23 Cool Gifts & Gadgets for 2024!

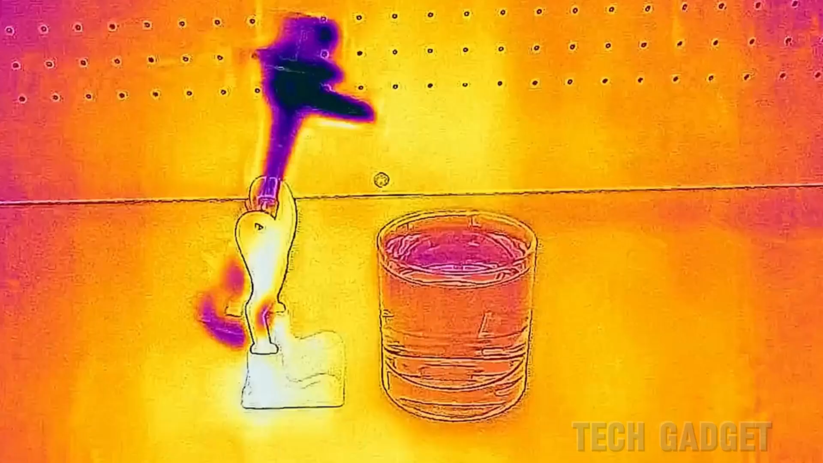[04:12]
As the water evaporates, the bird's head cools,
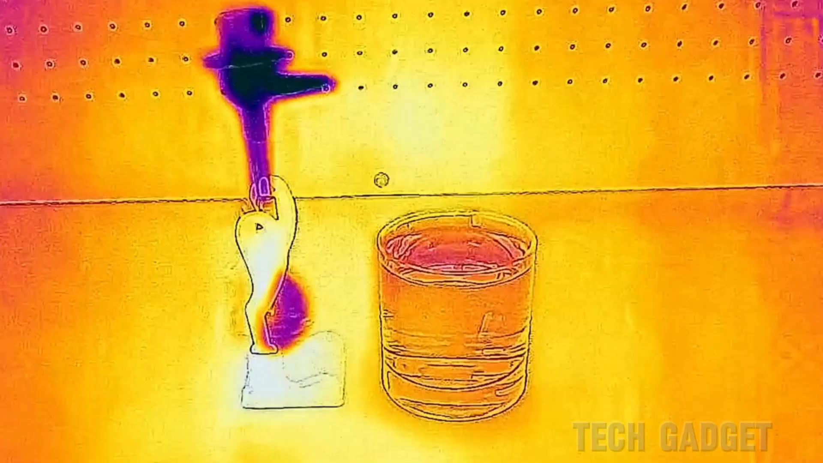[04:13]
leading to the condensation of liquid inside and a decrease in pressure.